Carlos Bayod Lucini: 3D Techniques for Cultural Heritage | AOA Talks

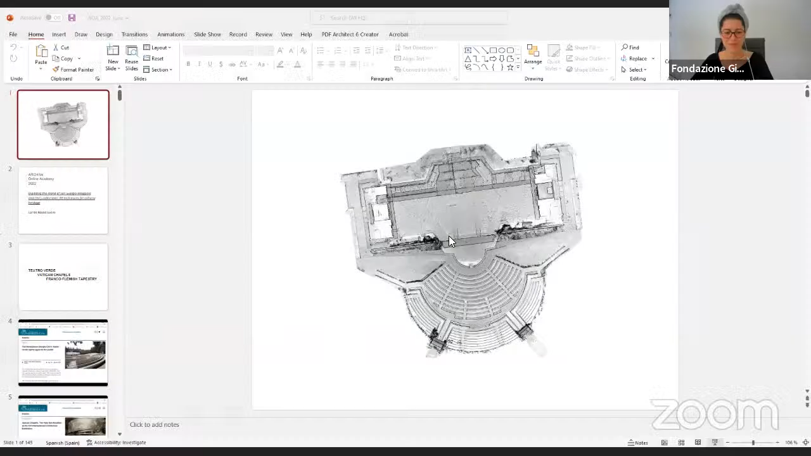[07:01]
And well, we can see it pretty well.
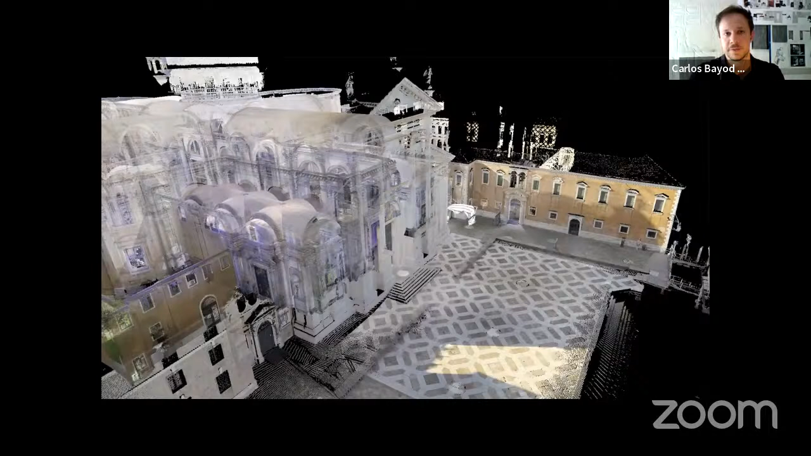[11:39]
you will see that last year we were also presenting to you the work that we were doing for recording in three dimensions the entire island of San Giorgio. So we were explaining how we were using different 3D recording technologies like LiDAR scanning,
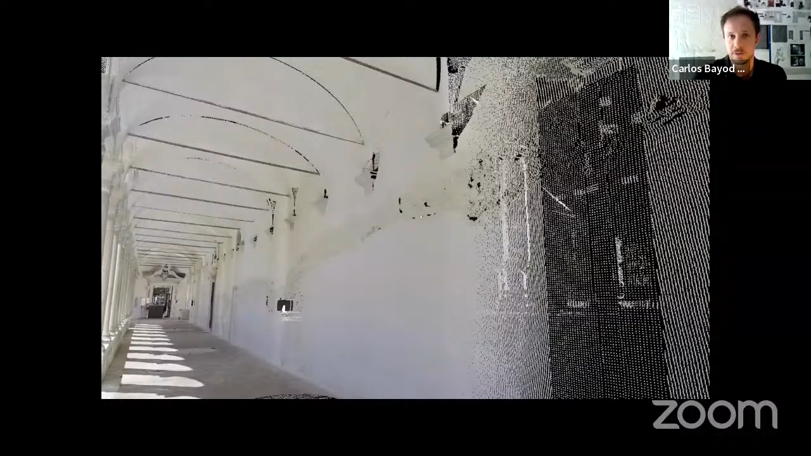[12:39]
all these different elements were recorded in 3D with different levels of resolution. We were not recording everything in super high resolution. We were trying to establish hierarchies and determine what is important at what scale for each part of the island.
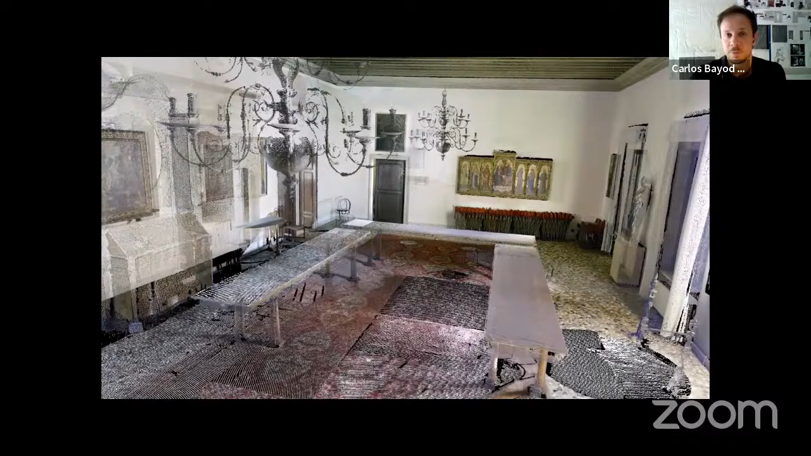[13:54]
Within the monumental complex of San Giorgio Maggiore, we were also looking into the interiors of some of the buildings and recording specific works of art, like paintings, sculptures, manuscripts, of course, which is mainly one of the main parts of the work by archive. We were looking at architectural elements.
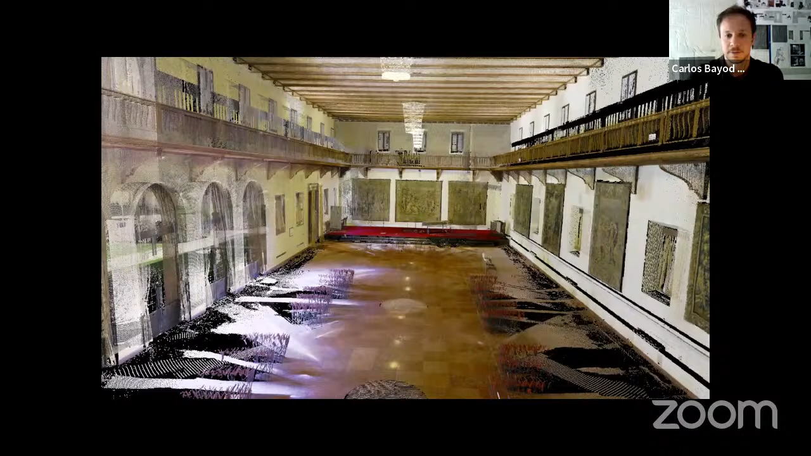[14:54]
a proper archive of the raw information before any processing. This image, for example, is the space where part of the collection of tapestries is being located. So it will be important to go back to this in a minute. So this is what we have been doing in the last 2 years, trying to work around the different buildings on the island, but there were other parts on the island that were not recorded at that time.
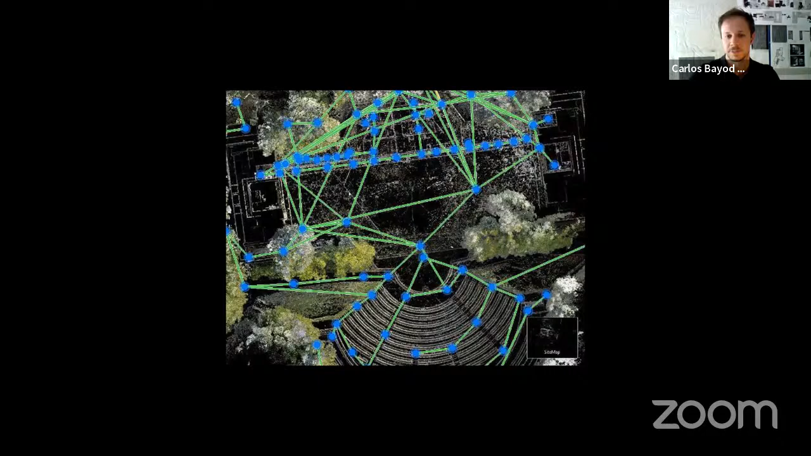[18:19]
let's say, composition of all the scans, as long as there's enough overlap in between. And then, again, some screenshots of the work in progress.
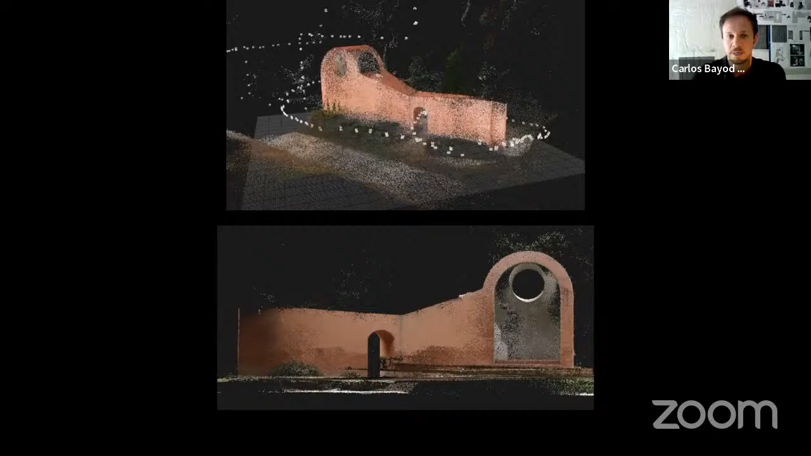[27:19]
So these images, again, they are not final results. This is just images of the work in progress that we are doing to process all this information. But in other cases, the chapels were made with some specific materials that were in a way harder to record with these technologies. So when you are trying to record glass surface, for example, or any other transparent or translucent material, it is really not possible to be done with conventional 3D scanning systems.
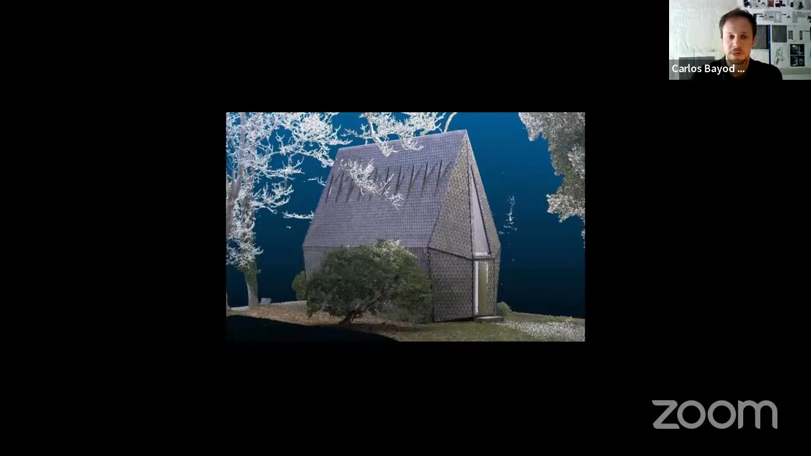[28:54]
So these are just pre-alignments in which you can see that
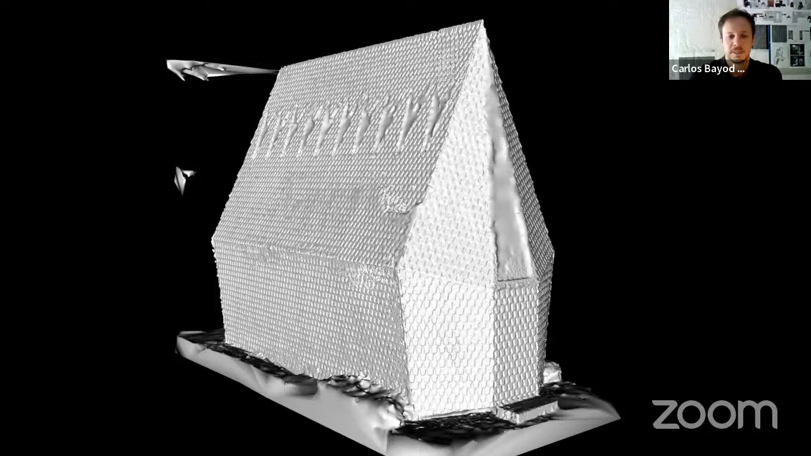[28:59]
in some cases it is easier than others to have a proper record of the 3D shape of the chapels. Out of this type of information, it is possible to extract 3D models,
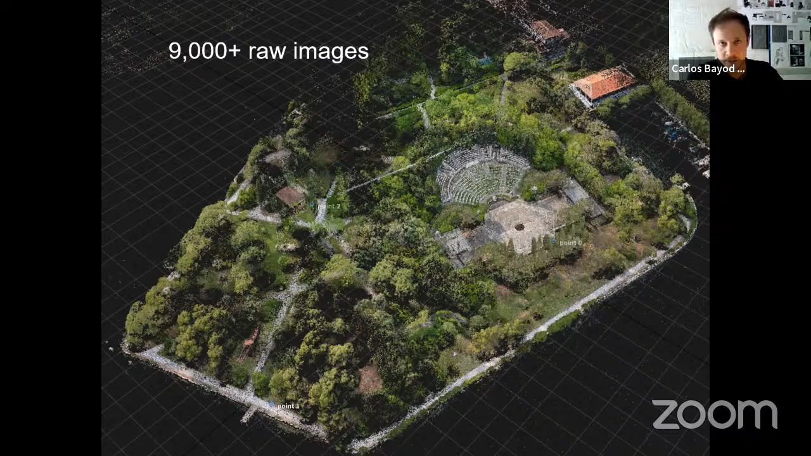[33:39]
In total, from the drone, we were flying it around a total of 24 hours of flight of recording, obtaining about 9,000 raw pictures that have to be processed and aligned together afterwards.
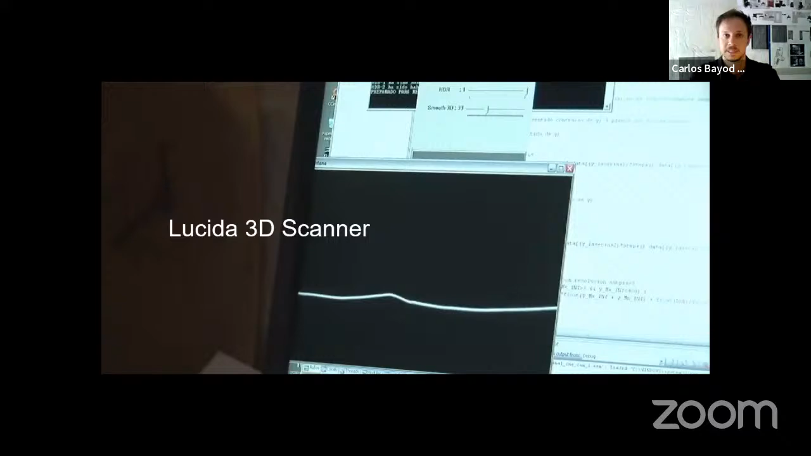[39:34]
and then there are two video cameras that are capturing the distortions of that line as the scanner moves across the surface.